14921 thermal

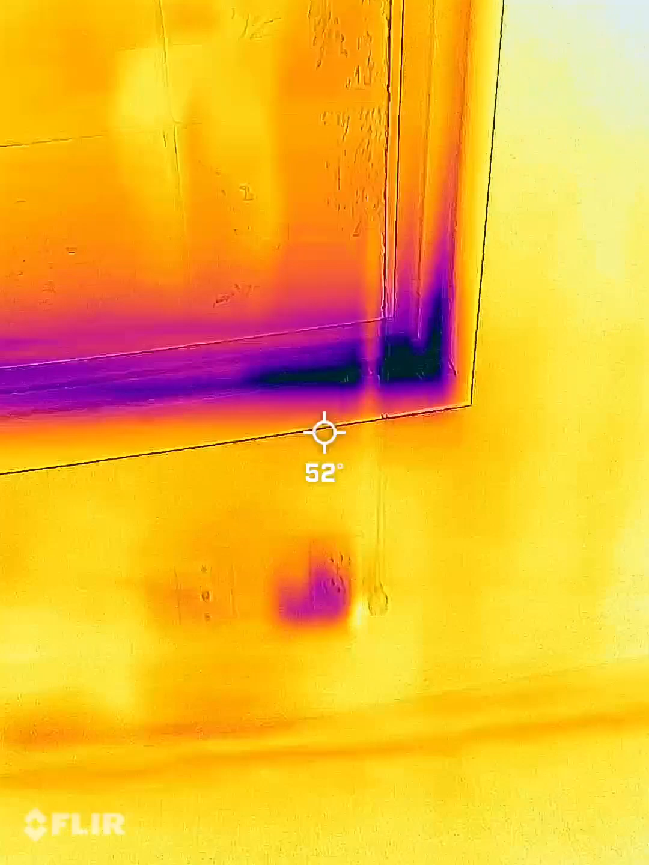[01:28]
Some air leaks, possible moisture, and then put around the bedroom window. That side too.
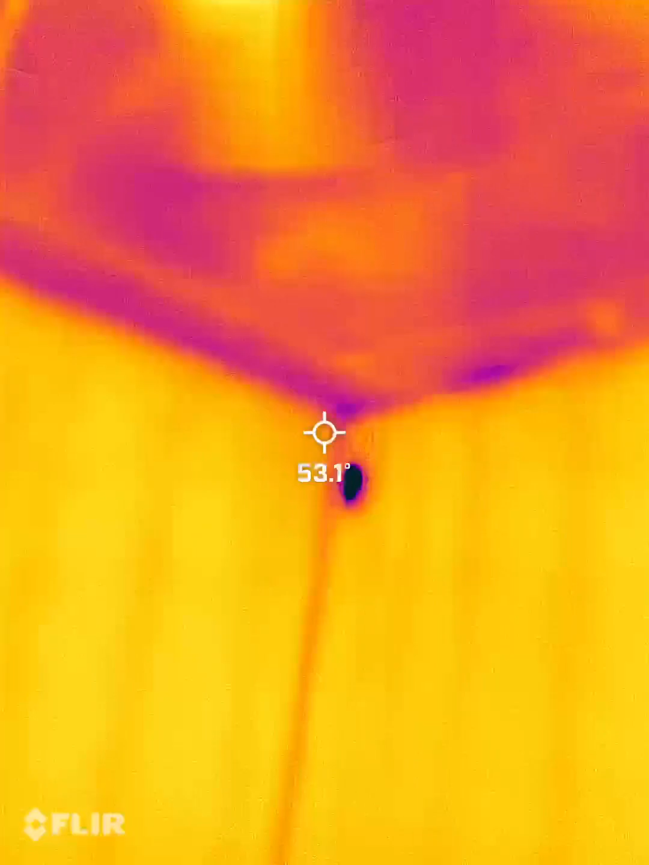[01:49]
And some lower missing insulation in the attic.
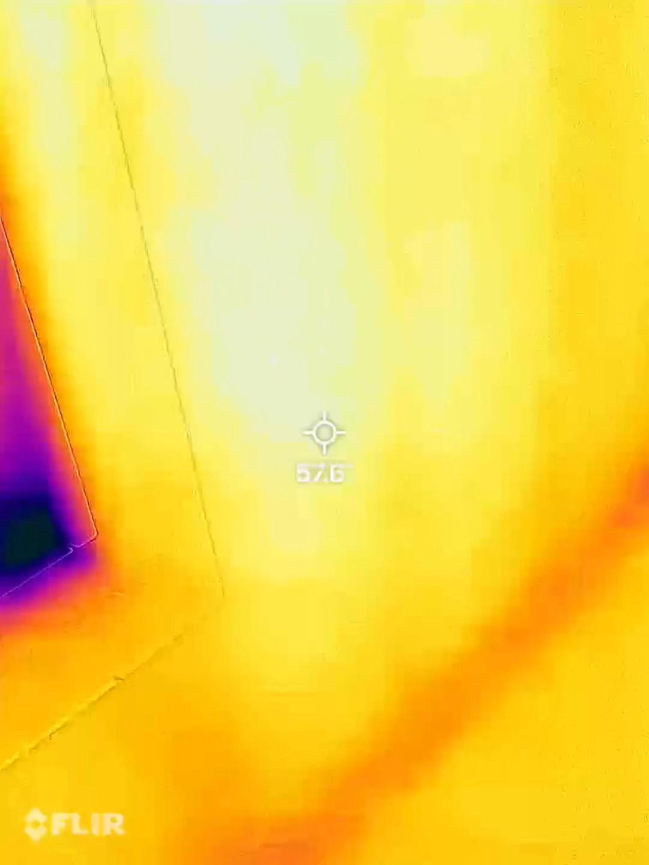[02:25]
Not as bad as the other one, but a little bit of air leaks going on there.
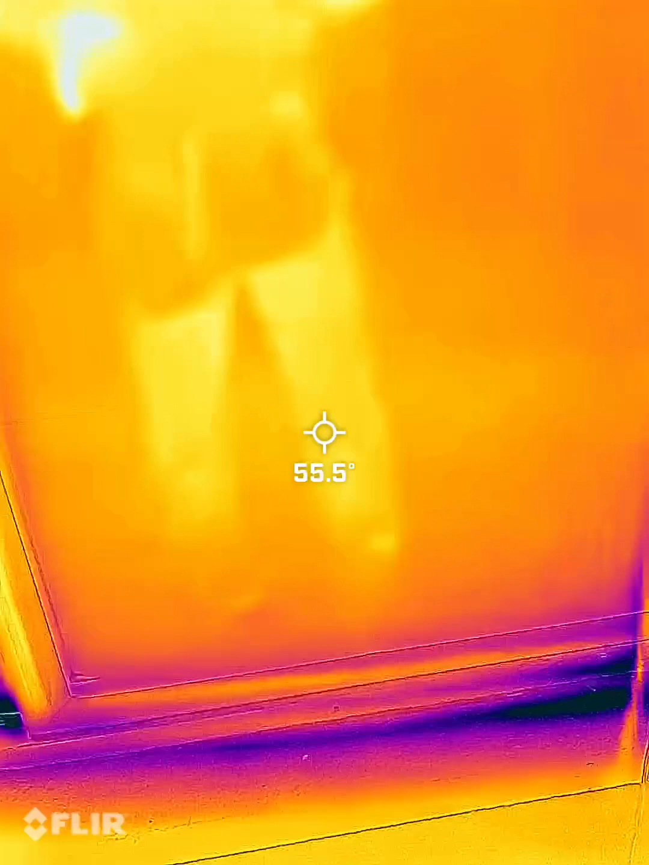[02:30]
The seal is broken for this window.
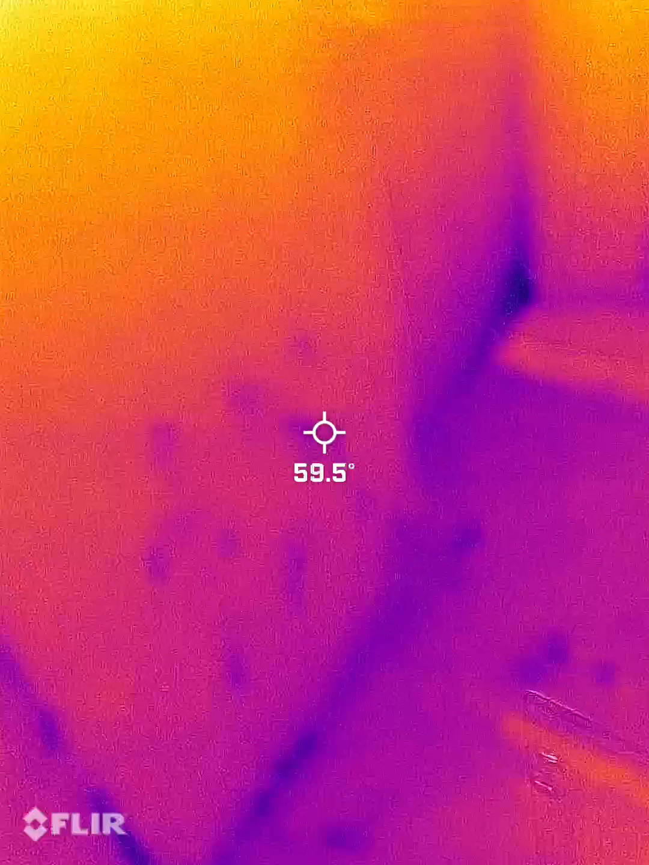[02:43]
There's a leak going on under the sink.
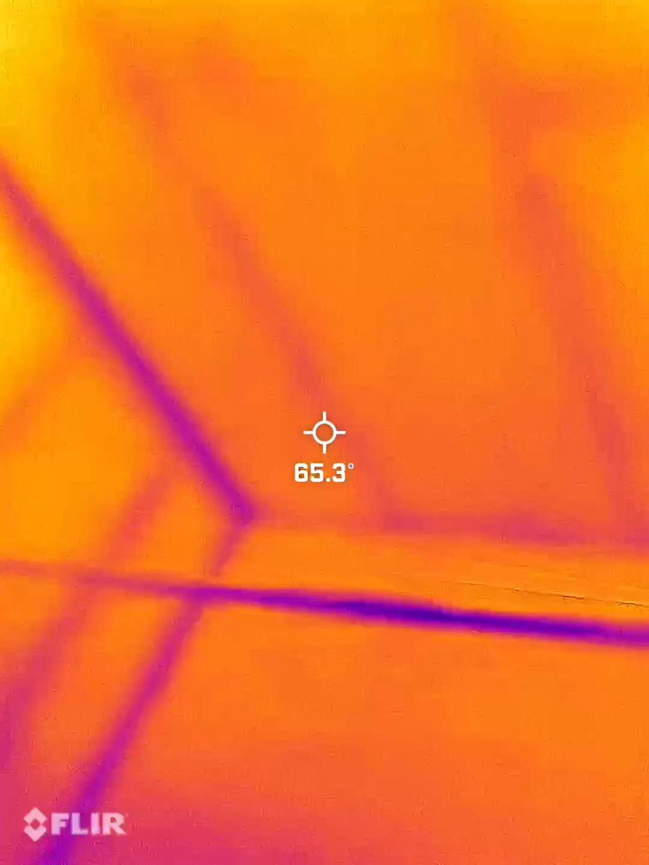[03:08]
There's leaks under the sink too.
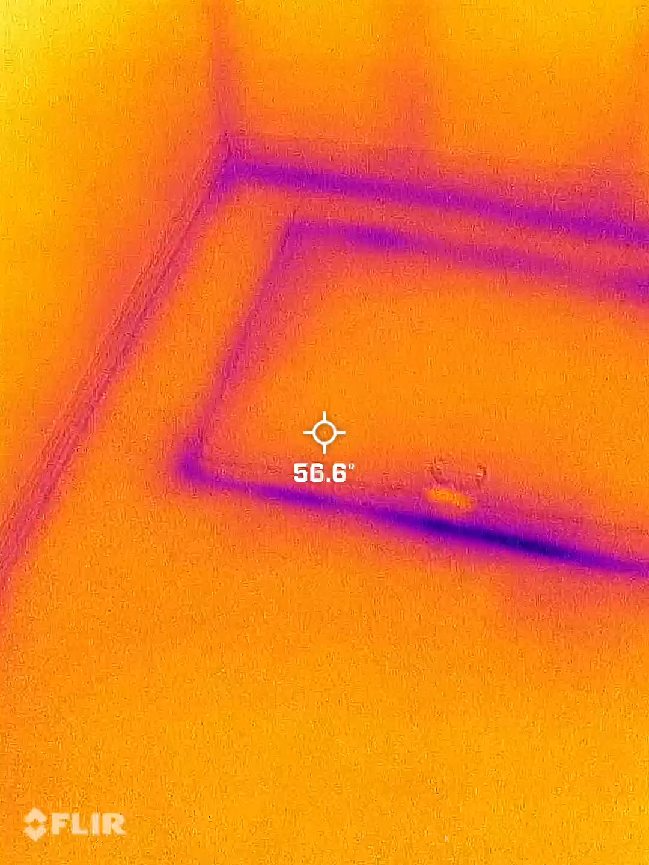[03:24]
Looks pretty good. Not really seeing any air leaks. And neither in the attic.
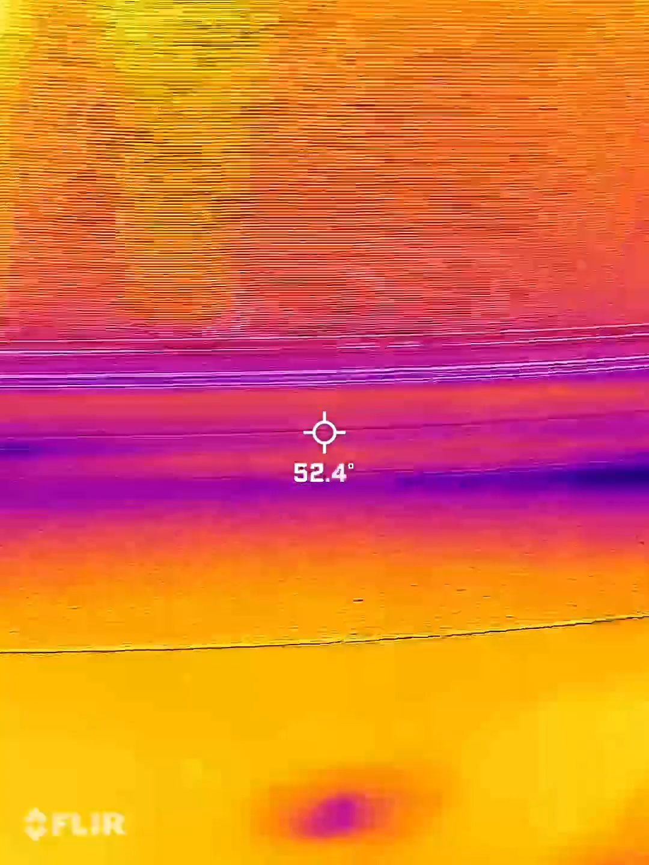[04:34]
Let's see a little bit of air leaks coming out of here, and the drywall.
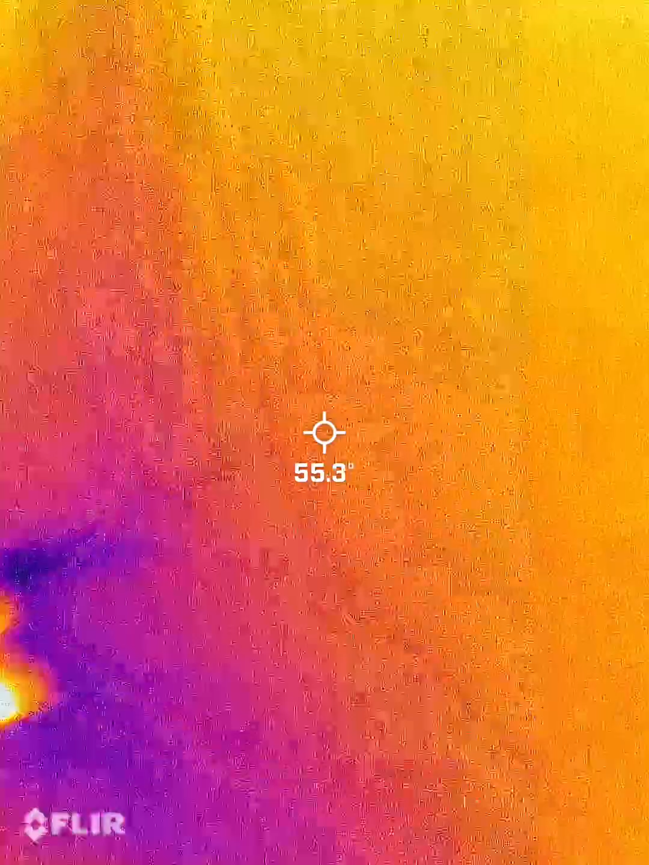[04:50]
The garage door, and some air leaks around the bottom of the edges.